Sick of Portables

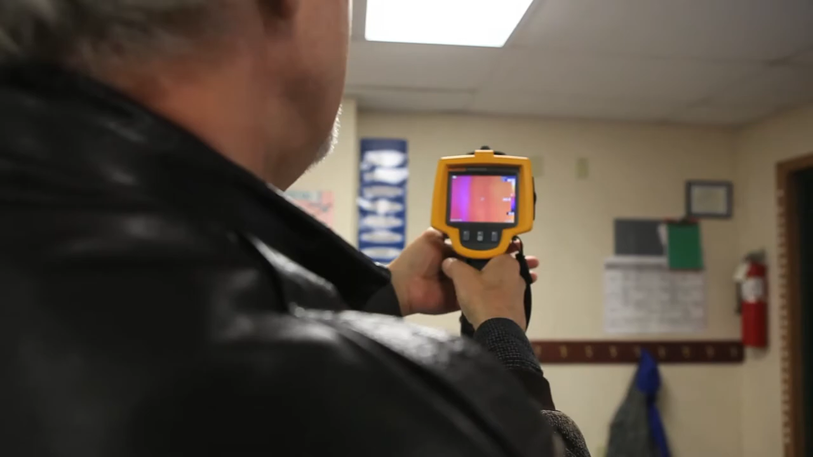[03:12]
Blake also looks for signs of moisture by using infrared cameras and moisture meters.